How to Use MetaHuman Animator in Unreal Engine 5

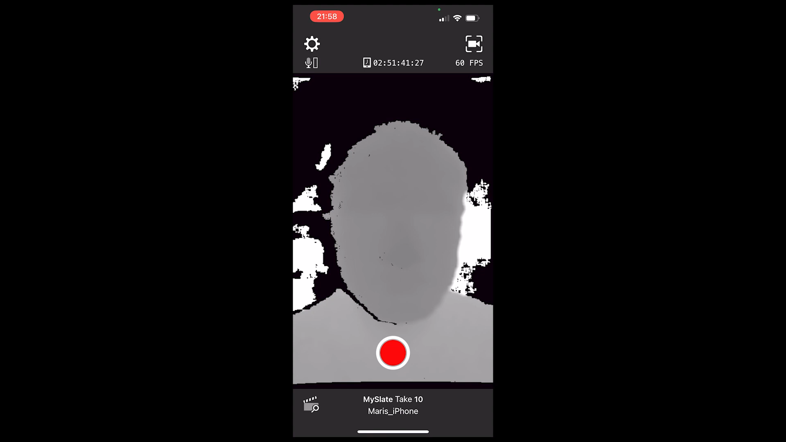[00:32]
So you need to get your face a bit farther from the screen. Same thing happens if you are way too far. Now we can disable preview depth and start recording our calibration video.